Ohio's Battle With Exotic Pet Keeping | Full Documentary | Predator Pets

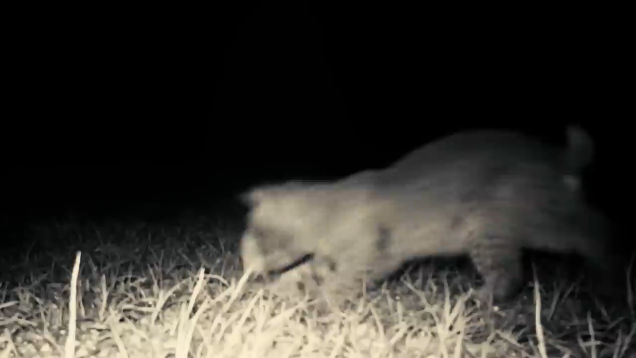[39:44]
this fierce predator will first stalk its prey before striking with razor-sharp precision. cutting the spinal cord of its unsuspecting victim.